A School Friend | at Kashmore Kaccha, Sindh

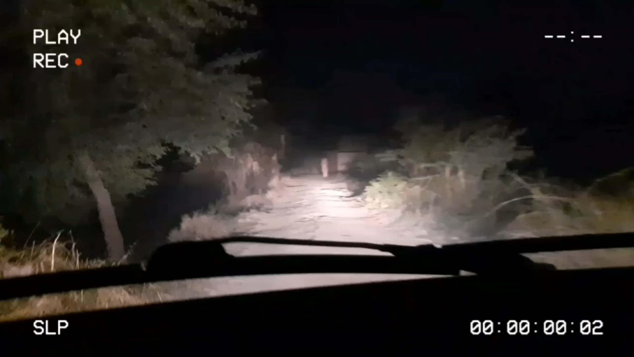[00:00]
अस्सलाम वालेकुम। अपना बना लिया तनवीर के पास जा रहे हैं, ये रात को थोड़ा लेट हो गए, उसको शाम का हमने कहा था और ये कशी करता हुआ बहुत अंधेरा है। हाँ अच्छा तनवीर जो घर है ना बोलो।